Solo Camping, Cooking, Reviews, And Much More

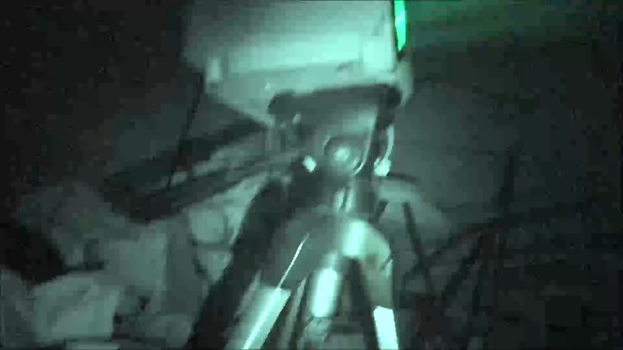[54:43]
So I keep forgetting you can put this on a tripod.